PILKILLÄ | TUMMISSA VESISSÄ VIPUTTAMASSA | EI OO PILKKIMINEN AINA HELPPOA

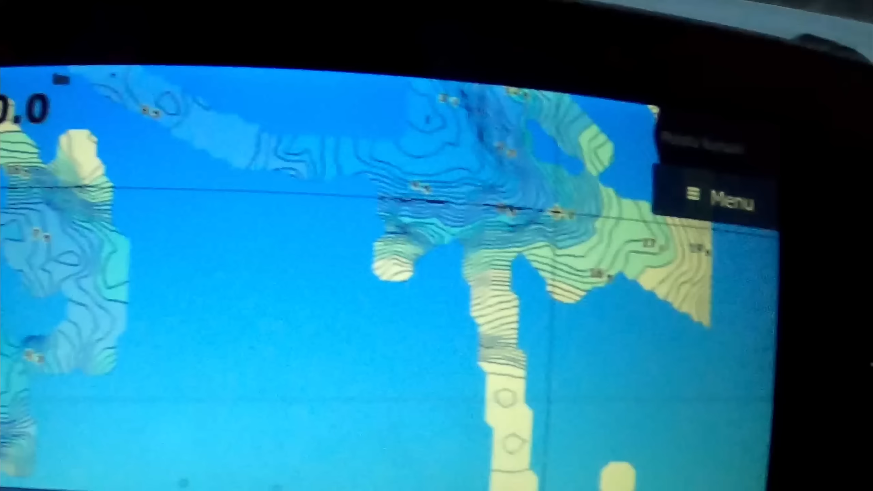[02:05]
Tuonne... Tuonne jonnekin. Mutta aloitetaan nyt... Nyt tästä ja laitetaan semmoista 7 senttistä...
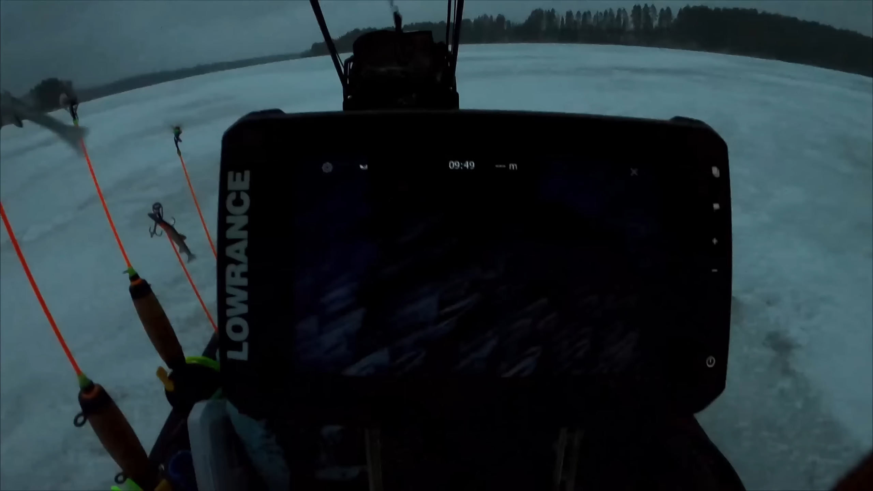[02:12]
7 senttistä jikiä siihen ja... Kato ottaa...
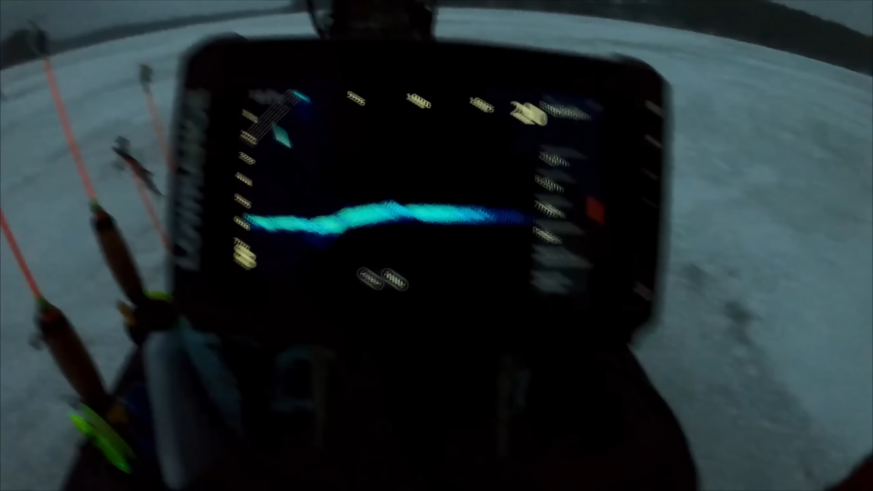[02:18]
Kato ottaa... Näkyykö täällä kettä. Siinä muutamia kaloja näkyy. Mutta on niin aikaista uomua niin...
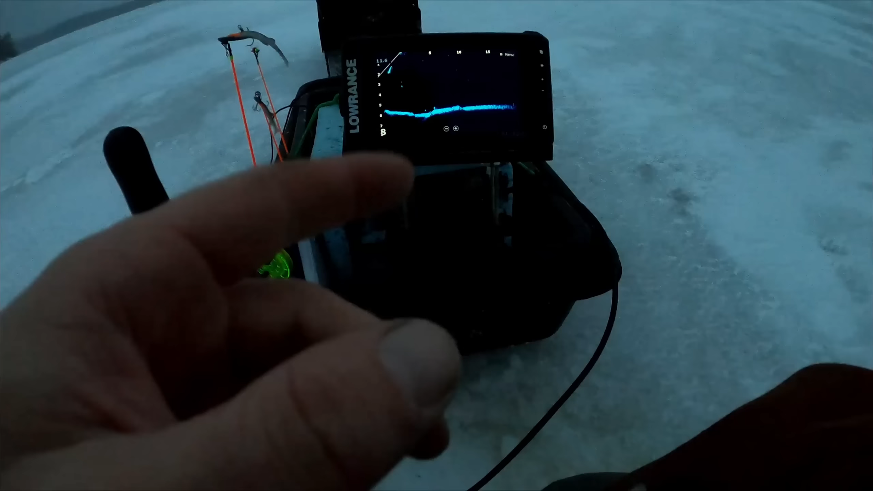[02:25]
Ollaan vähän aikoo tässä parkissa 15 minuuttia ja... Muistakaa ihan kun pilkittää aina niin... Pilkikki kee pilkki korkeilla. Tiellä on tumma vesi esimerkiks tiellä ja...
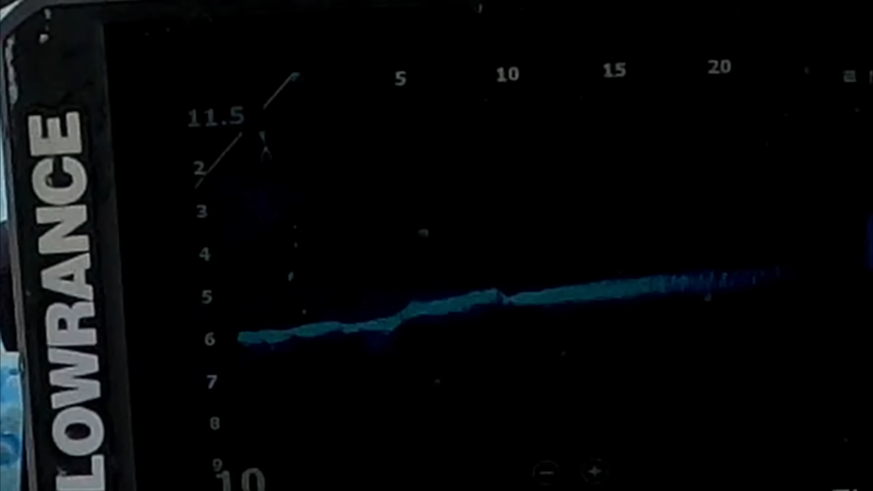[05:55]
Sääkähtikö ne toisia? Varmaan toinen tullu on tuu pienempi.
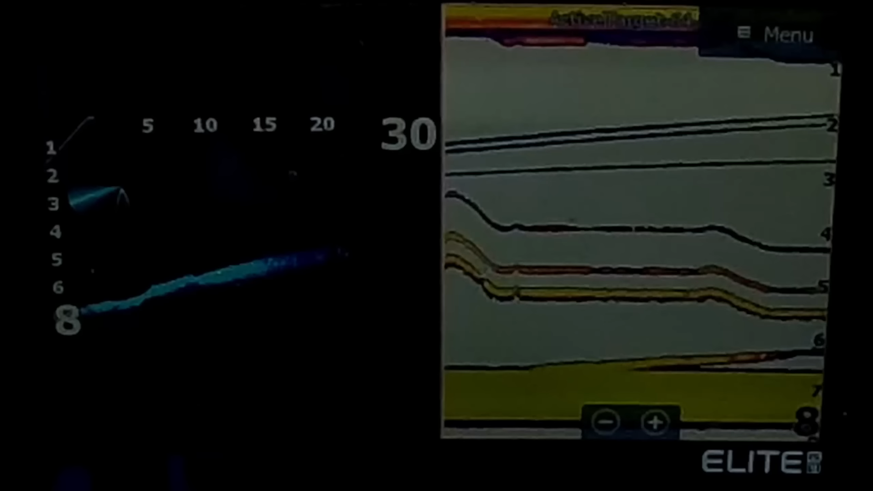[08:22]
Ei oo kyllä kovin kummonen. Sieltä se tulloo. Sinä on kaksi kalloa itseasiassa. Ei oo nämä isoja. Toinen on otettavaa, mutta... ...nyt ei tulla.
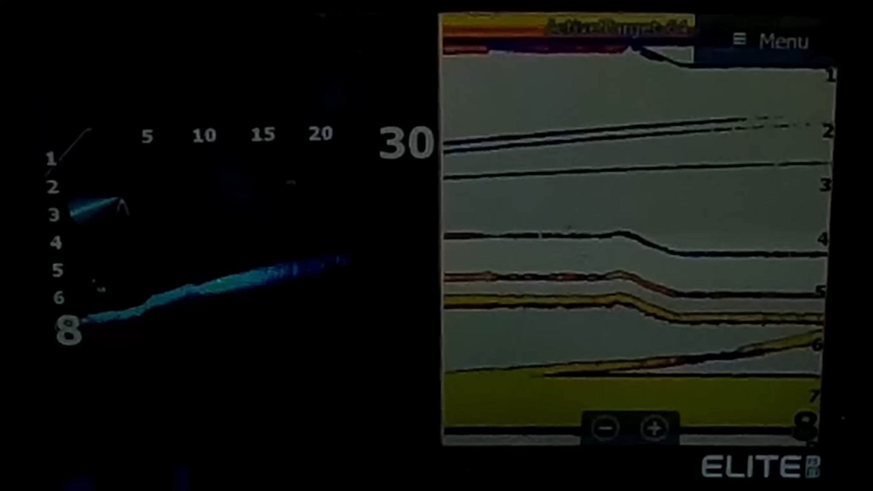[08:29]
Sinä on kaksi kalloa. Tämä on tähän hyvä. Hyvä kuminkki. Katkeepa siitä. Oli se kuminkki ihan hyvä. Siinä oli toinen kans. Nummelista se näette isommalta setoon. Mutta on se niin erilainen tuo 2D- ja...
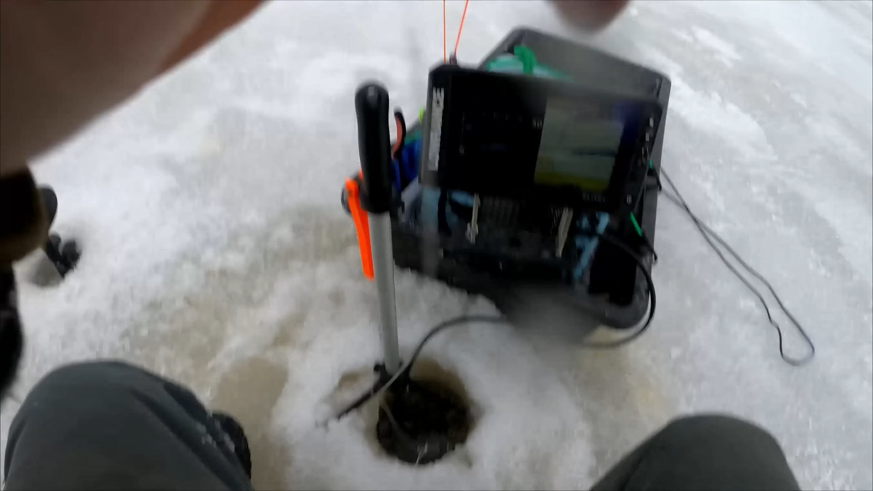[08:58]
...liveen kuvaa, että... ...ja se keilaa, että...
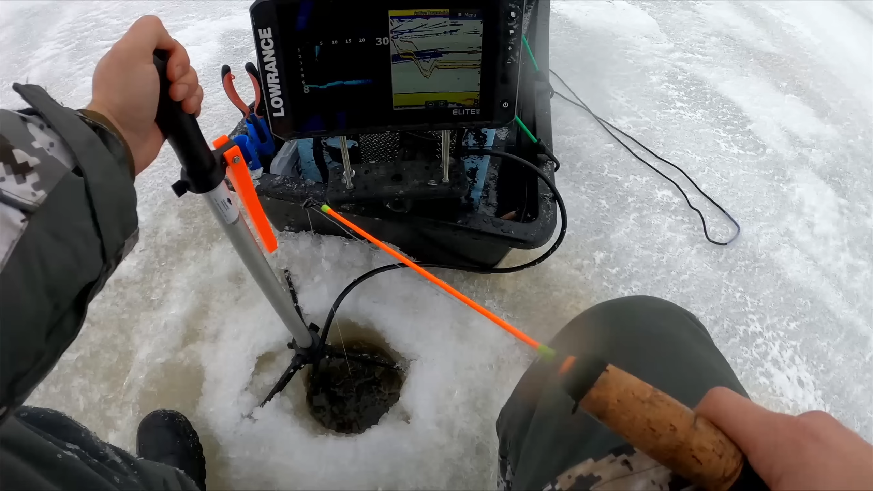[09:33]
Tuo toinen kala. Tuo minkä sain. Se tuli silleen vähän jotankin tuosta sivusta. Niitä tapa... Niin ripoikkea tuolta ahvelilta.
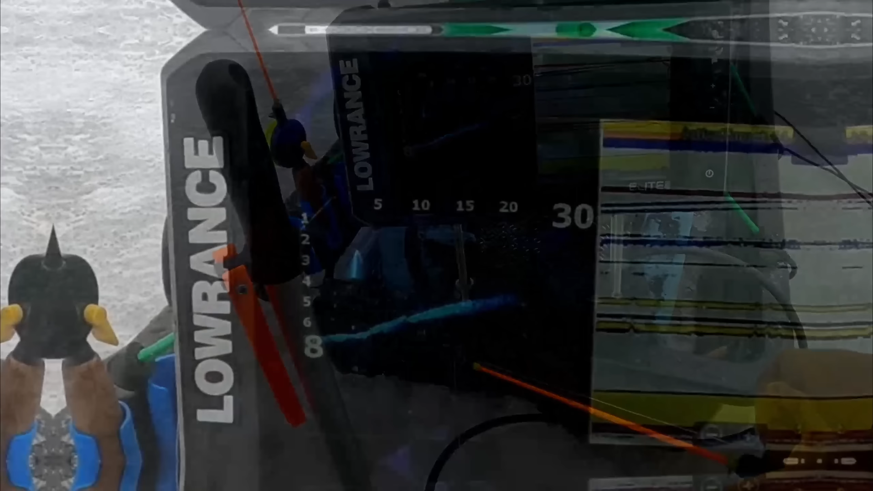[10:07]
Nyt se näkyy 2D-ssä. Että mulla on tuota... ...viis senttinen jiki ja joku yks koukku. Että tämä pitää suoha jäämään kiinni.
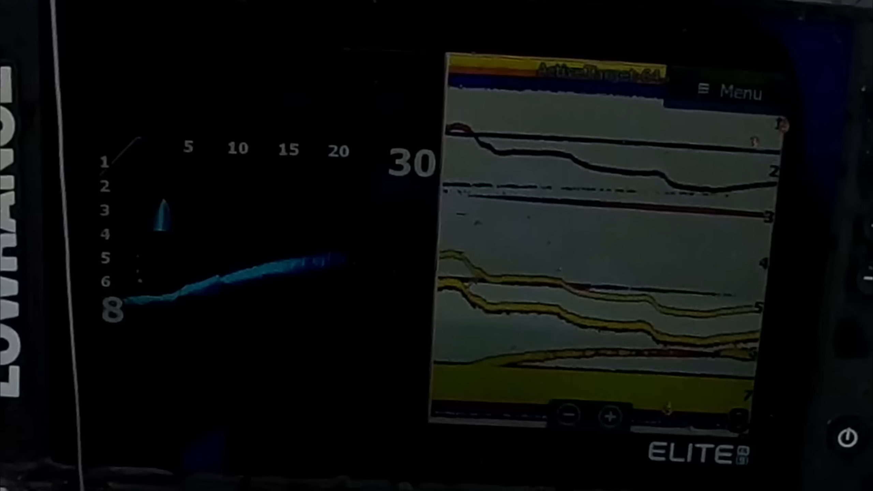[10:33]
Nyt voin hyvää vastari. No. Näinhän siinä kääpi näitten antureitten kanssa. Ei se ollu niin isoa kuin minä luulin. Pikkusen isommaks luulin.